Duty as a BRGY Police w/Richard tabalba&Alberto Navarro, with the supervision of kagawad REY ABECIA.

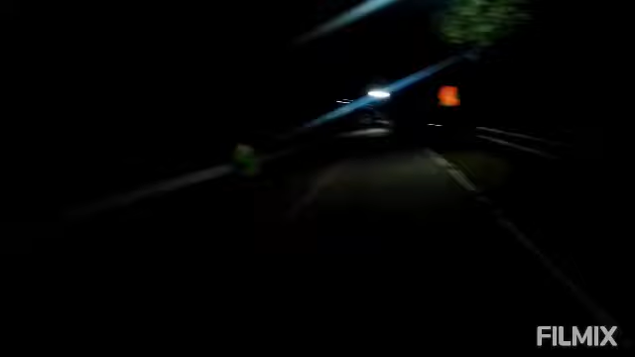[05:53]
so binisa mo mga kaidol sa kamigin peaceful kay mong lugar wala na kayo makita o na naglakaw-lakaw ang indaning oras alas 5 pa lang mga kaidol nga na wala na yung mga transportation ni alas 5